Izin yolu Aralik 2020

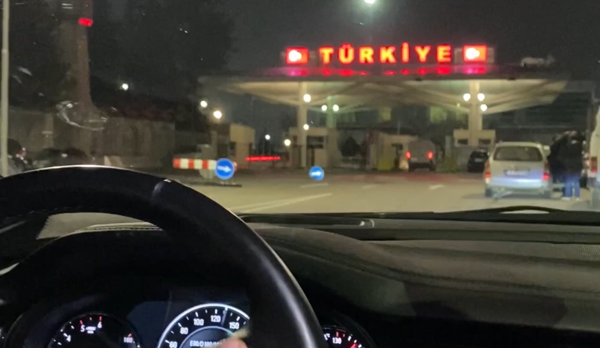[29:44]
4 saatin ardından şu anda Bulgar gümrüğünden geçtik. Türkiye tarafına metreler kaldı. Devam etmekteyiz.